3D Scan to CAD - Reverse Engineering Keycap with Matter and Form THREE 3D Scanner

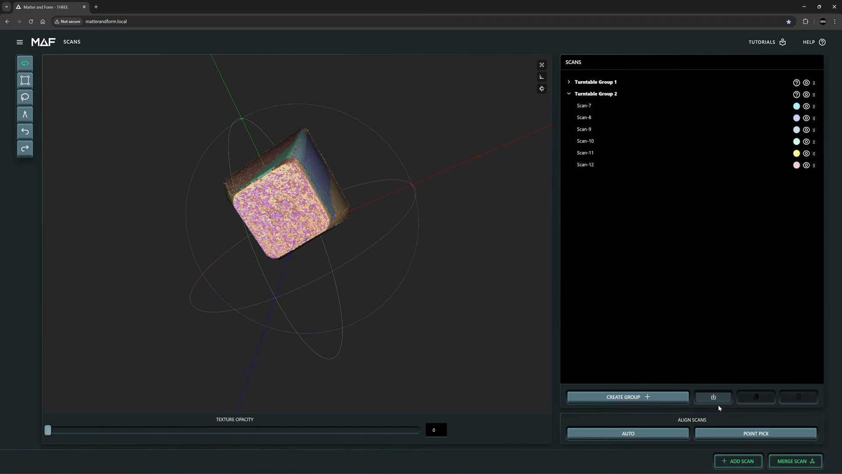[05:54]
I will choose a big point merging. First turntable. Second turntable. Let's turn on a texture.
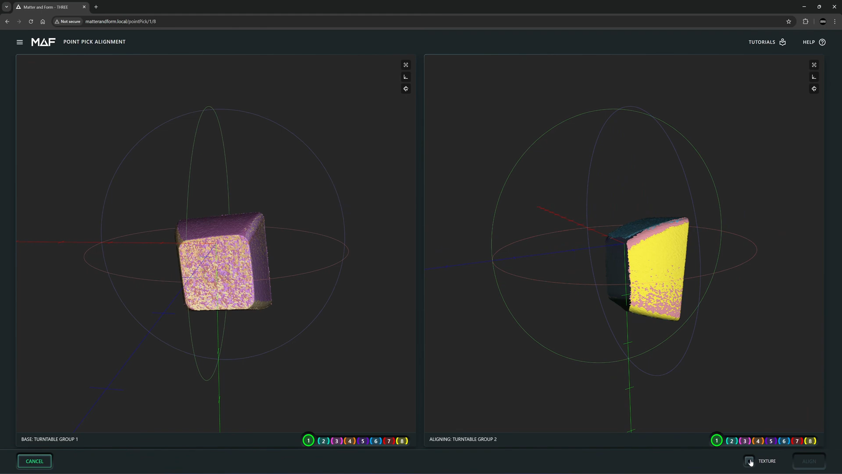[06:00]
One. Two. Three.
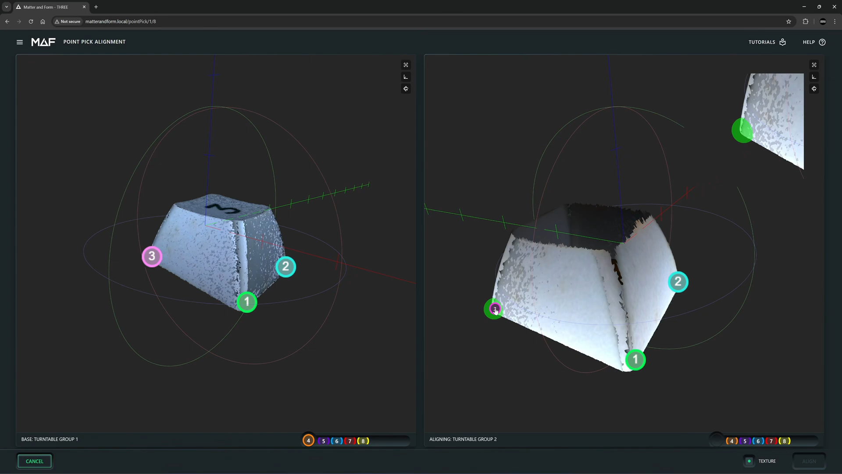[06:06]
And four. Let's hit on align. Okay, now it's aligned perfectly.
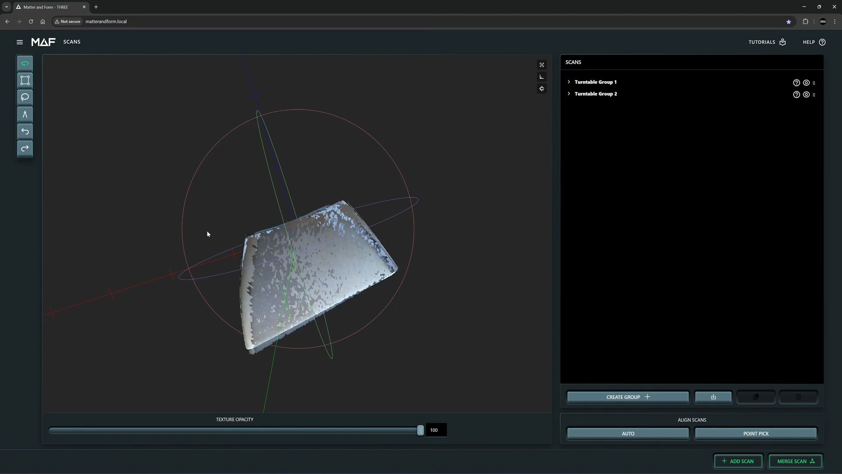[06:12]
Okay, let's merge the scan. I'll mesh it. Next, I will remesh it.
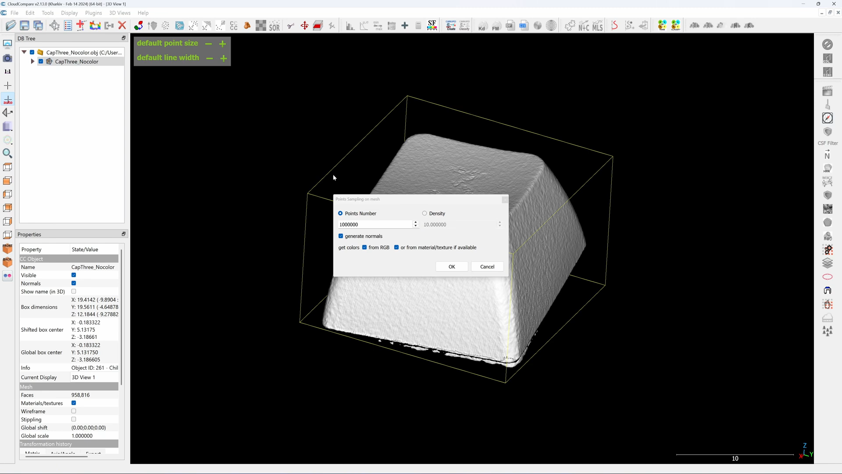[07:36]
Now I will sample the point to a 1 million point. Now if I delete the mesh, I can see the point cloud.
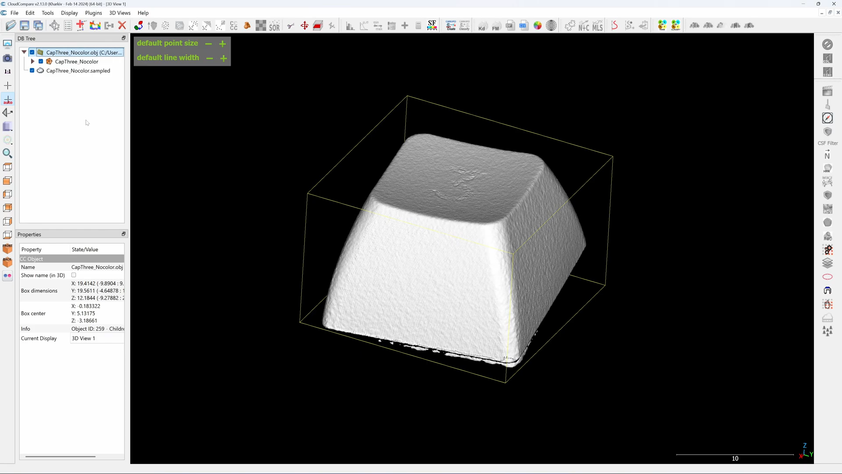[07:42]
I will change color to a bright color.
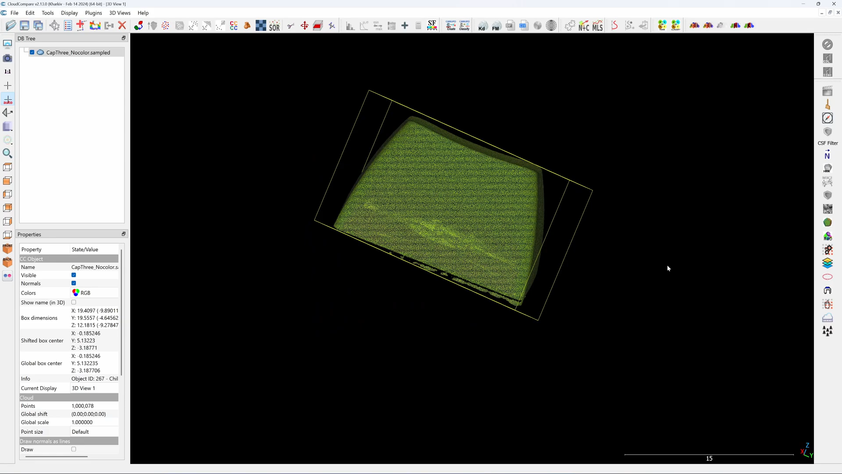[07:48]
As you can see that it's not aligned. Because I put it on the clay. I will align this keycap to the XY plane.
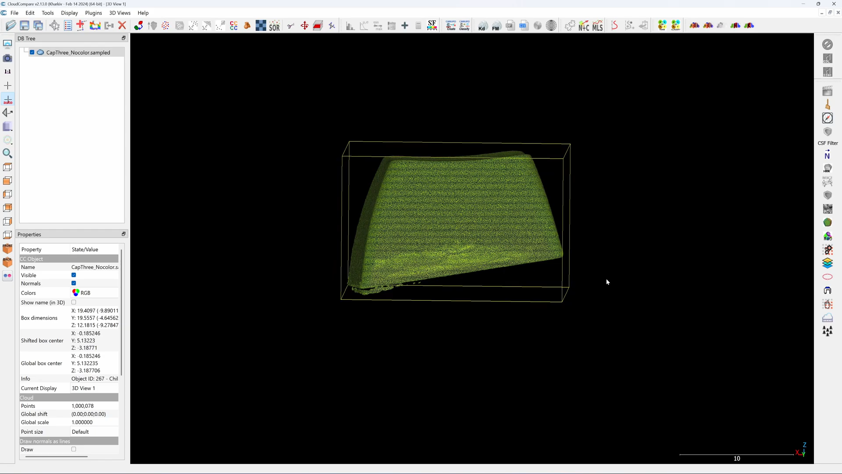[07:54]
There are six degrees of freedom. You need to align at least one flat plane to the XY plane.
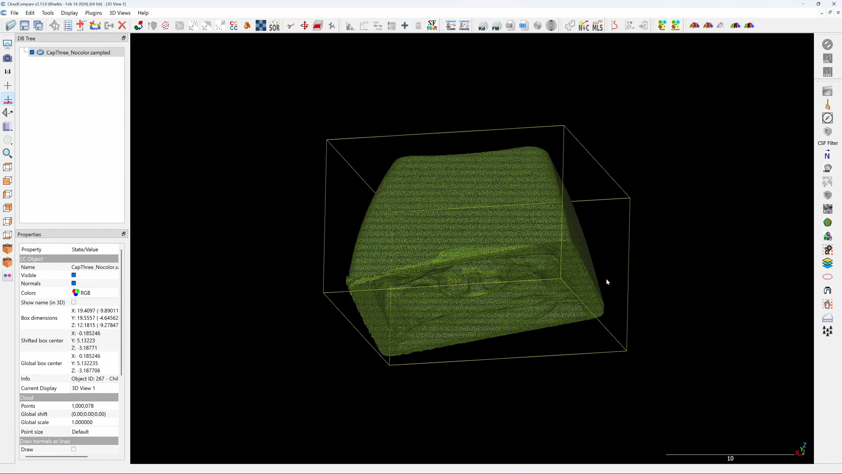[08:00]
So that you can start reversing a lot easier.
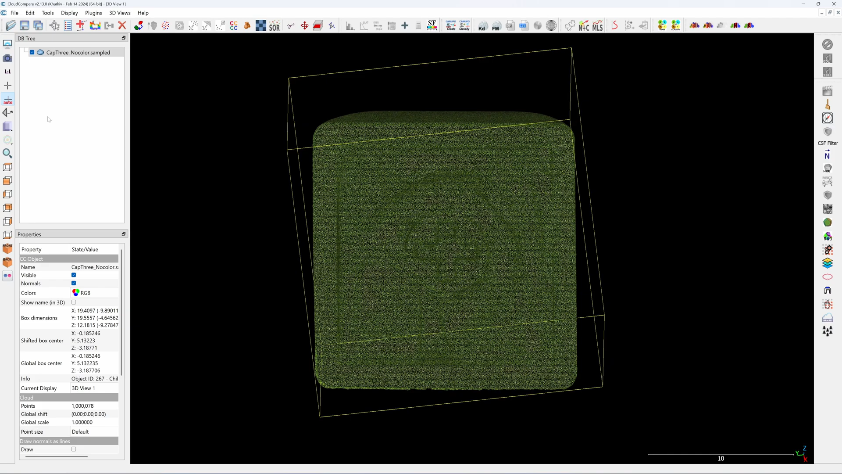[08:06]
I click on menu on the left. Click on three point. One, two, three.
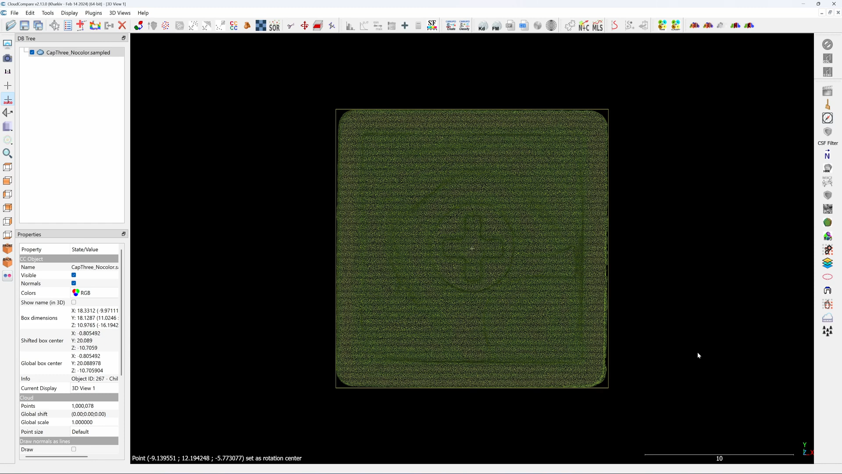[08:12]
So this three point will be aligned to the XY plane. On the side view. This plane is aligned to the XY plane.
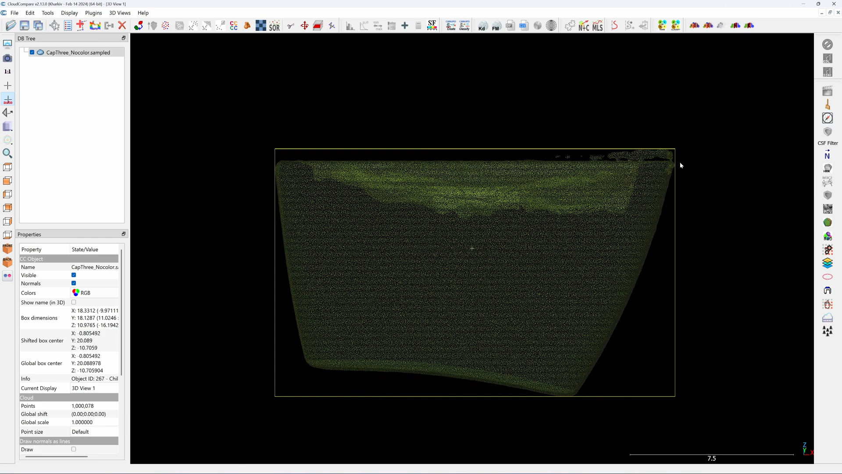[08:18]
But it's upside down. So I will flip it. The way I flip it is I click on here. The upper menu here. Translate and rotate. I'm going to rotate it on the Y axis. Click on advanced step.
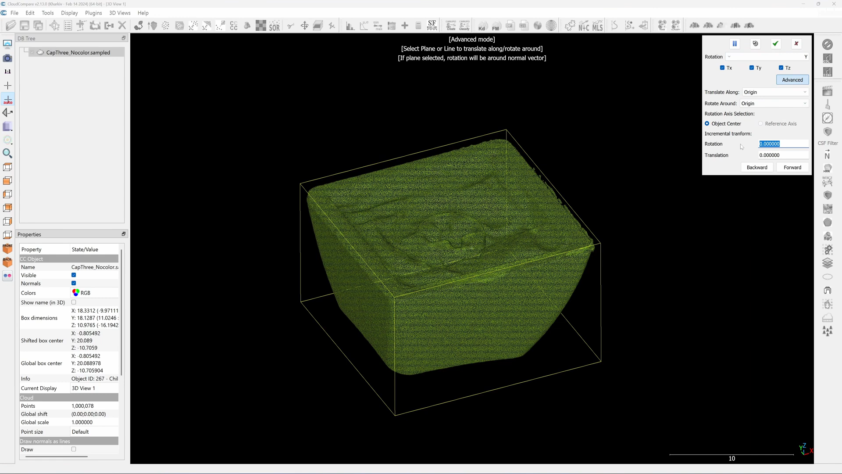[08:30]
I click on 180 degrees. Forward. If you look at the lower right corner.
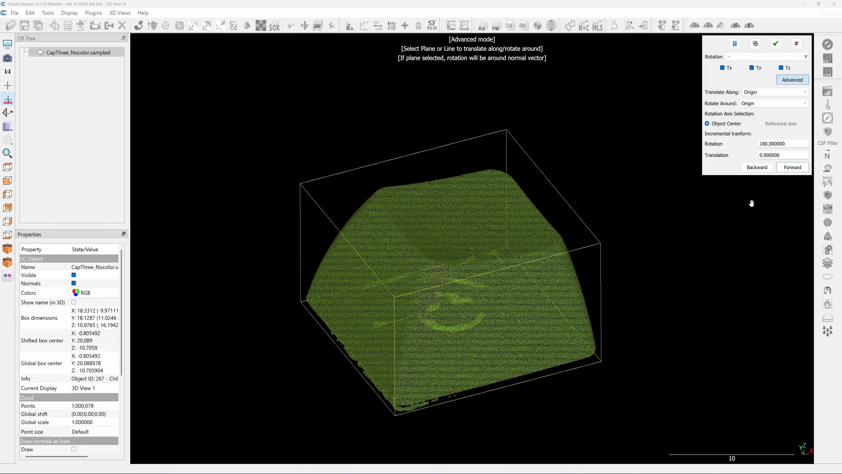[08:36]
You see that the CX is up. I click on the check mark here. Now it's in XY plane. If you are going to use Rhino or SolidWorks.
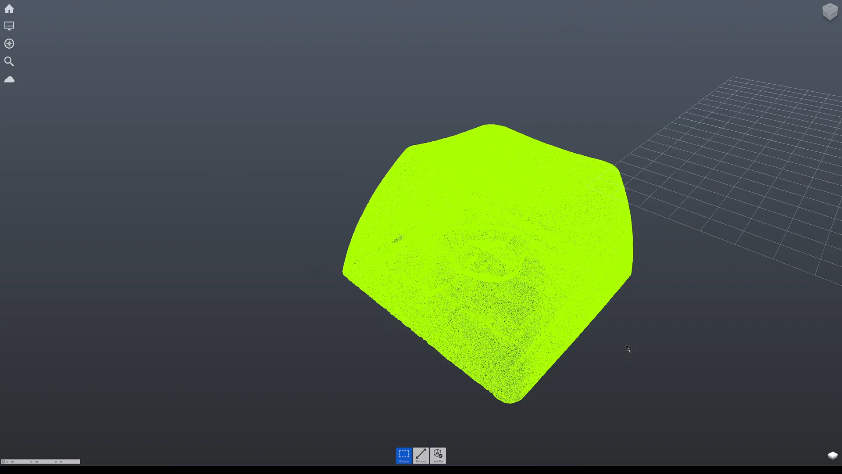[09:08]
Okay. Here's the keycap. Next. I'm going to reposition the origin.
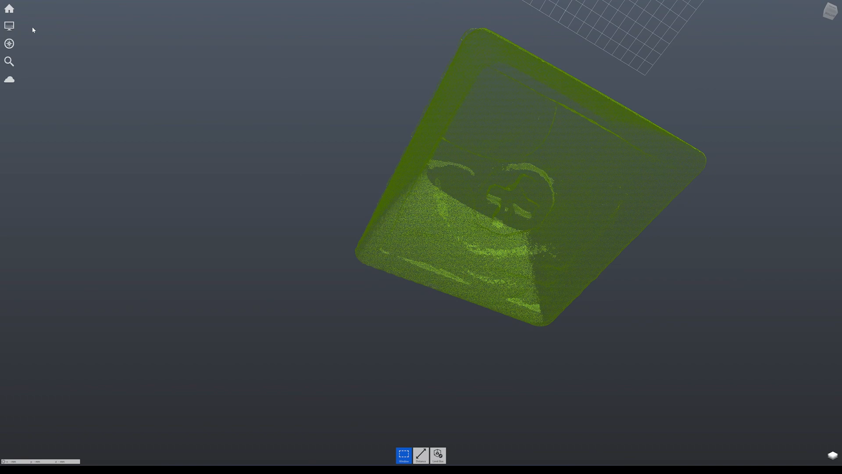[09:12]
Update. Origin point. I choose here. So this will be 0, 0, 0.
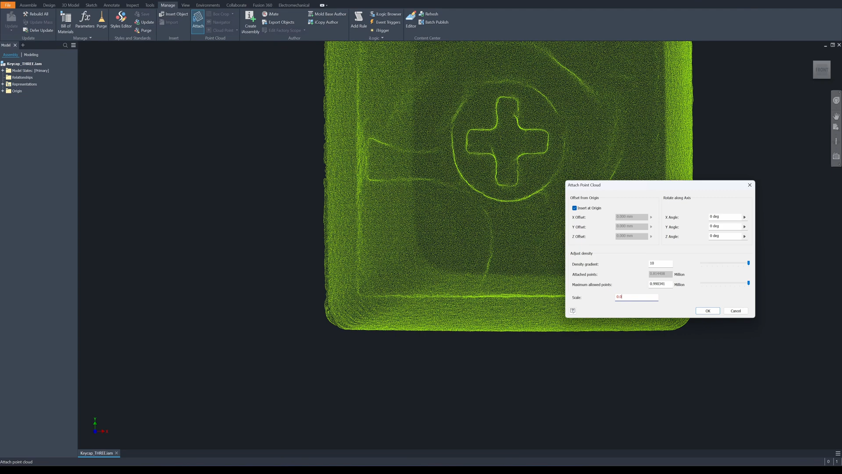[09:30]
The center point is here. And the keycap is here. So I'm going to draw. Create a new sketch on XY plane. And I'm going to draw a circle.
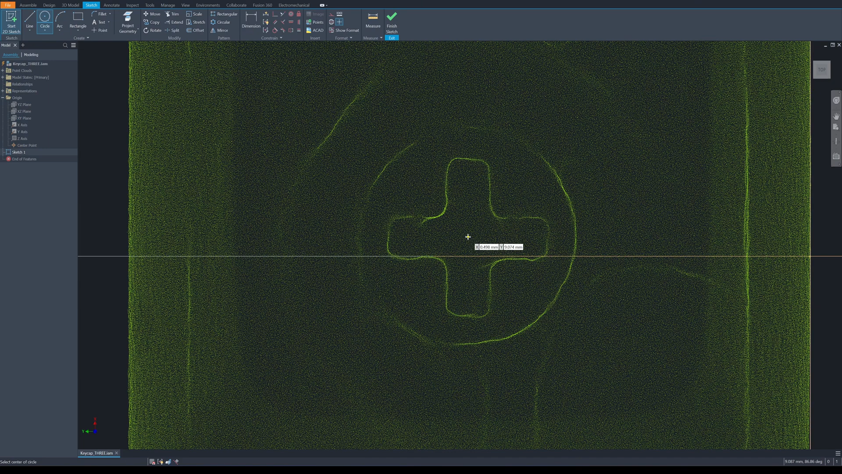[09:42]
That will match the circle of the center of the keycap. And next I'm going to measure the center point here to the origin point.
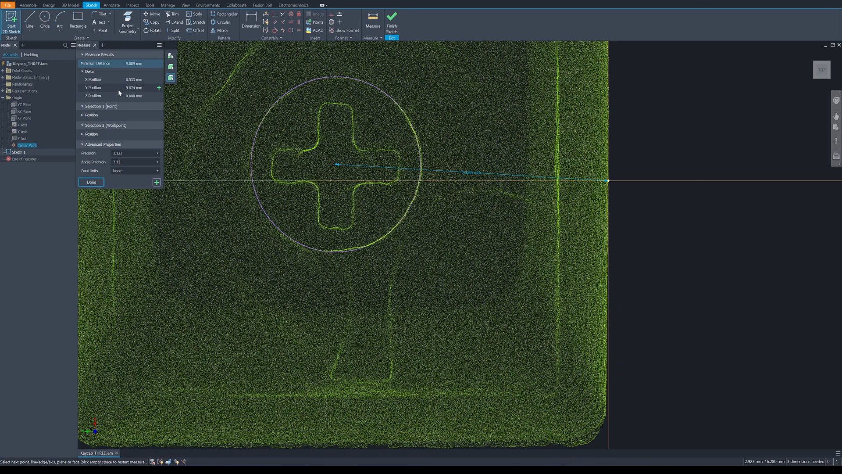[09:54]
See, we have X position and Y position. Right?